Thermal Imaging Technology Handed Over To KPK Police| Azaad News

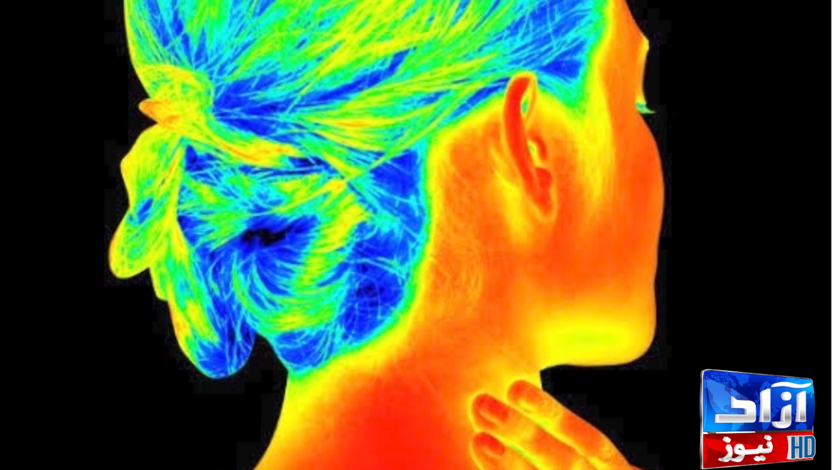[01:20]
سے نکلنے والی حرارت کی شناخت کرتی ہے جس سے اس جسم کا سکیچ واضح ہو جاتا ہے جسے پھر کسی بھی ہتھیار سے نشانہ بنایا جا سکتا ہے یہ ٹیکنالوجی اندھیرے میں بھی آسانی سے دیکھنے
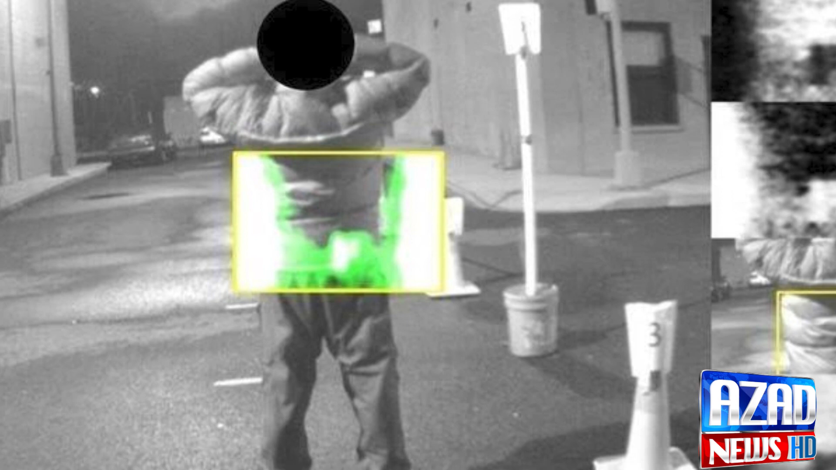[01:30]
کی صلاحیت فراہم کرتی ہے دفاعی امور کے تیزیہ کار برگیڈیا ریٹائر محمود شاہ نے بتایا یہ ایسی ٹیکنالوجی ہے جس سے ٹانس میٹر سے ایسی شوائن نکلتی ہیں جو سامنے سے کسی جسم کو چھو کر واپس آتی ہیں
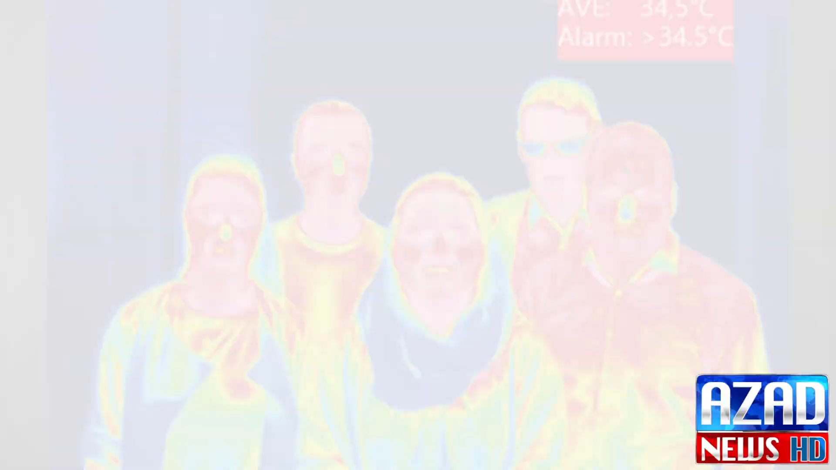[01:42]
اور
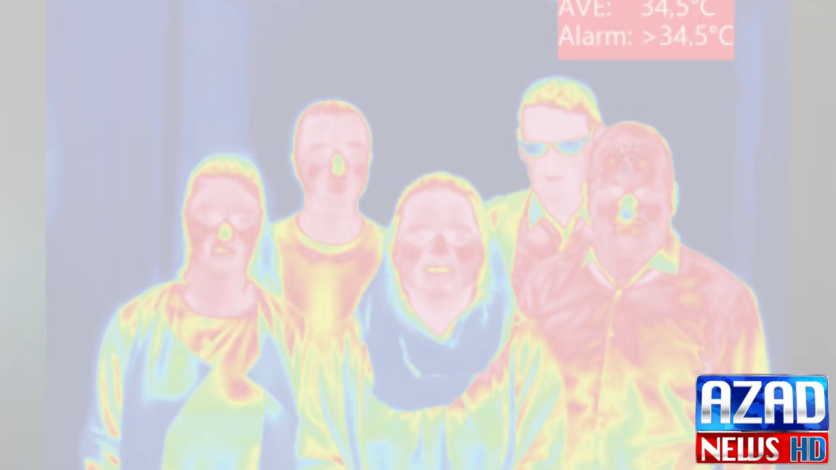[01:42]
اس جسم کے درجہ حرارت کے بارے میں بتاتی ہیں ان کا کہنا تھا یہ اندھیرے میں دیکھنے کی صلاحیت لکھنے کے علاوہ دور بین کی طرح ہوتی ہیں جو ٹینکوں اور